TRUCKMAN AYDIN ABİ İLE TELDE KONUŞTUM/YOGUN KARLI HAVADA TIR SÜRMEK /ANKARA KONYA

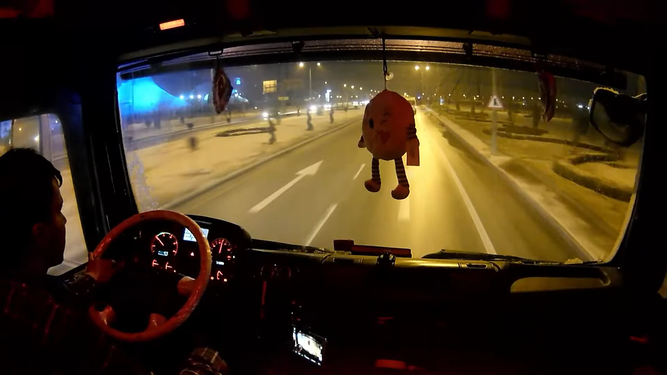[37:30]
Konya girişinde şimdi nedense yok. Görmüyorum yani. Arkadaşım sağa geç, ondan sonra frene bas. Kesin telefonla konuşuyor.
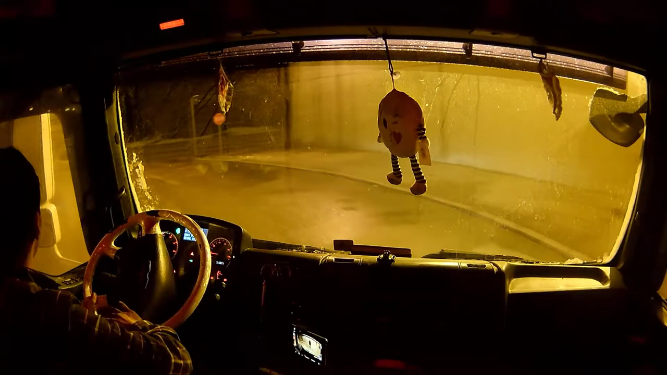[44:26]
arkadaşlar, bu koyanın içinde şu gizli buzlanma çok oluyor. Şimdi selektör atalım.
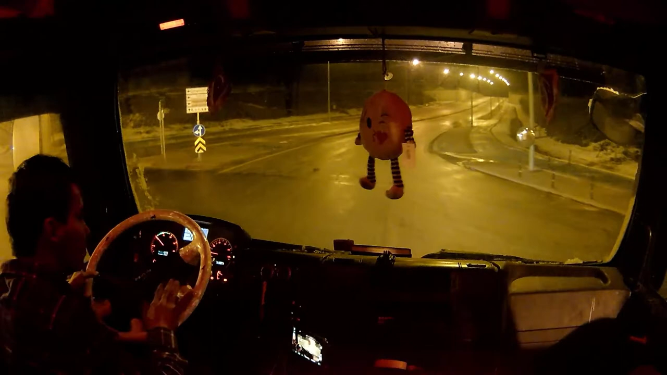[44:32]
Şuna baksana arkadaş, yol nasıl parlıyor görüyor musunuz? Islak değil ha. Yani şöyle açtığı zaman gene kamerada gözüküyor ama pek fazla gözükmüyor kamerada.
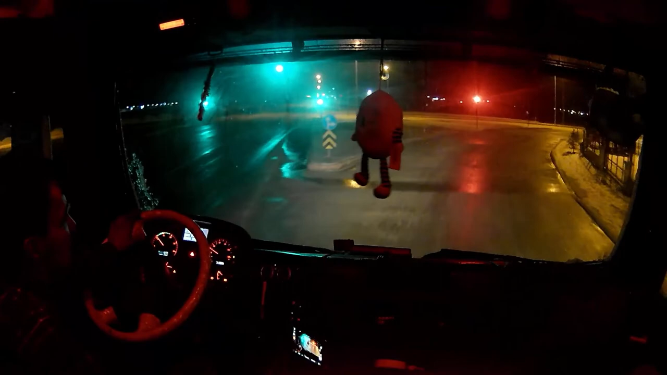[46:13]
Buzun üstünde bak nasıl parlıyor. Sanki kırığa düşmüş gibi. Sağ tarafta su topluluğu var. Donmamış. Donmuş. Üstü donmuş.
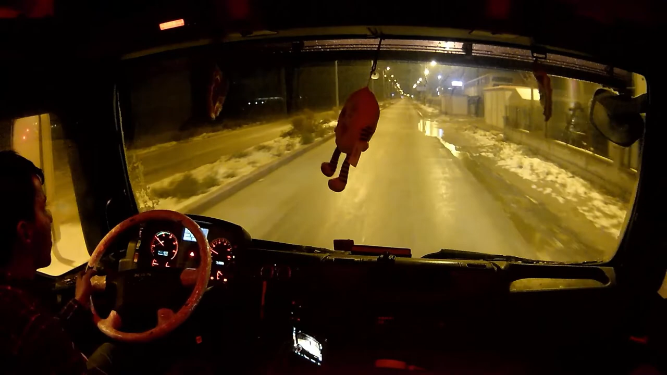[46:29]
Evet arkadaşlar. Görüyorsunuz değil mi? Arkadaşlar ben geldim. Sağımız İmsan Sanayi Sitesi, solumuz Yıldız Sanayi Sitesi, karşımız Büsen Sanayi Sitesi. Her videomda hatırlatıyorum. Bir seferin daha sonuna geldik.